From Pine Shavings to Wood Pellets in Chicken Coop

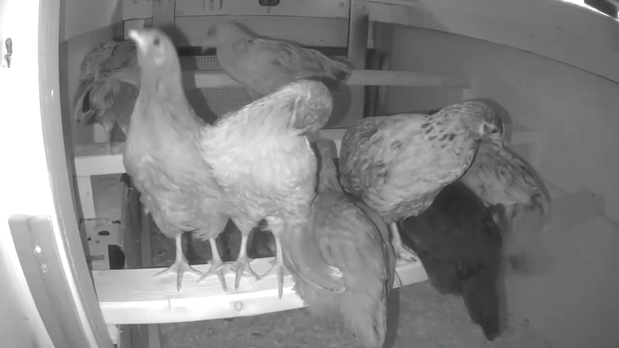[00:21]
and now they're huddling in the corner at night. They come in during the day, they eat, they drink.